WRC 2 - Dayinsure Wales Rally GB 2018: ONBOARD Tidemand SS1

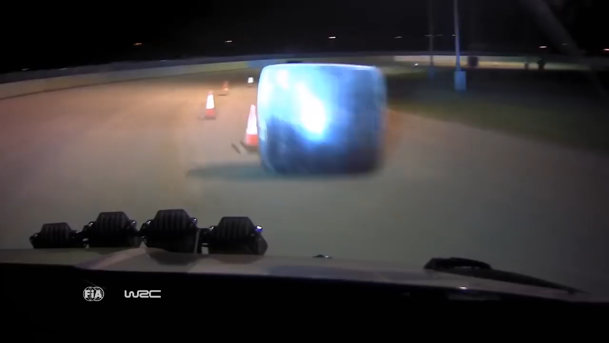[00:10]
Nypå kort runt bal bred exit 160 Höger 5 över 80 Nypå break in 40, väntre 4, bekrön runt balar 40 Break Skarp, höger 2 plus runt balar 40
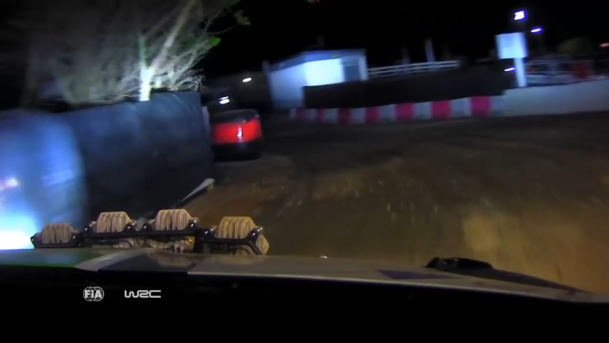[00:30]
Kort vänster 5 plus 30 Kort höger 5 minuter runt staket bred 150 Kort 2-0, höger
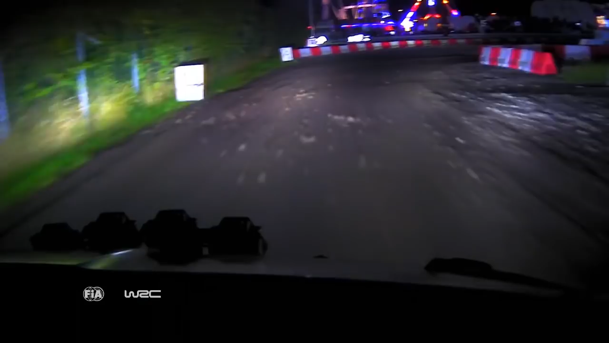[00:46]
40 Kort 2-0, höger 50 Höger 4 plus Över 30, nypå ett och ett kvarts varv runt grunden
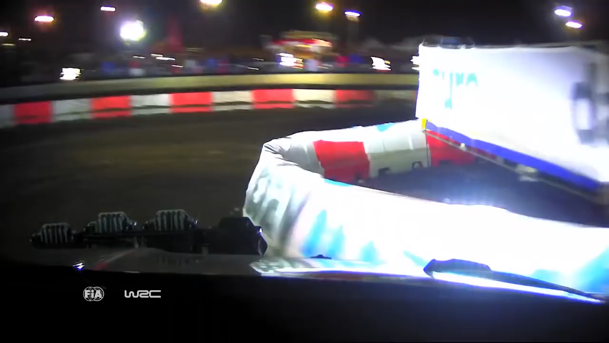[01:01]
120
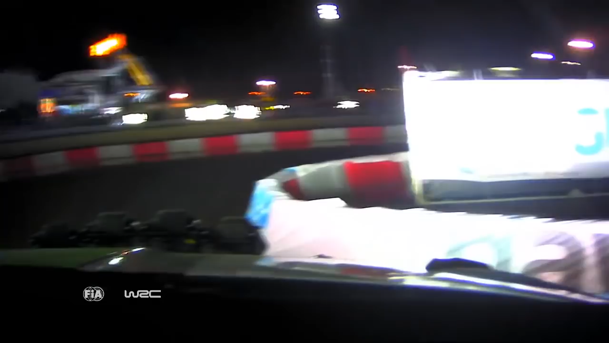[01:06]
Maybe flat, brett 70 Kort vänster 5 minus minus runt bal 60 Brake 1 platser från vinkel höger runt balen Runt balen I kort vänster 5 Till en mål